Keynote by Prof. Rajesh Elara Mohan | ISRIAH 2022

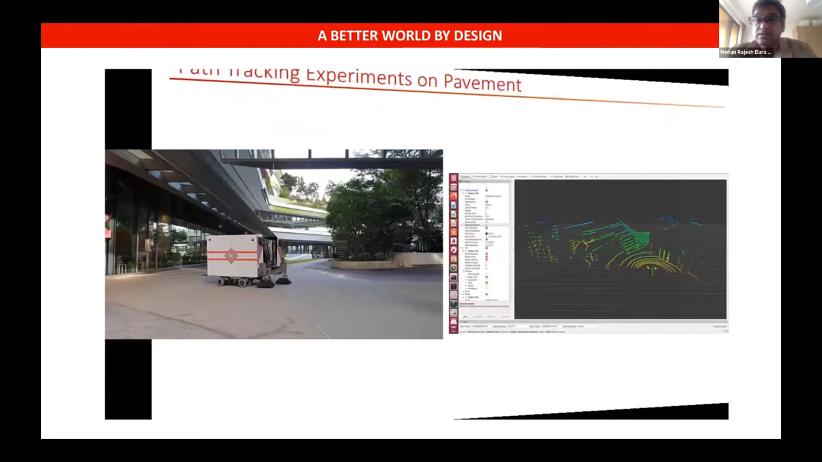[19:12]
in pavements and at times on road as we perform our tests.
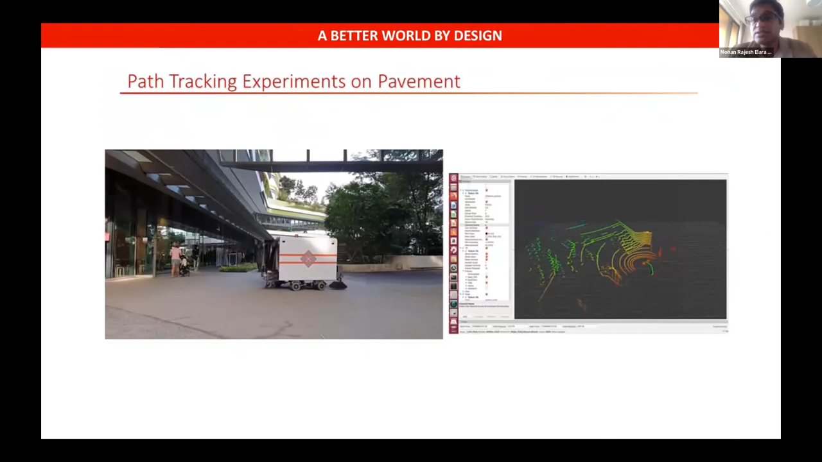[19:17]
So again, this is one of our tests in the campus in terms of obstacle avoidance, trajectory following and beyond.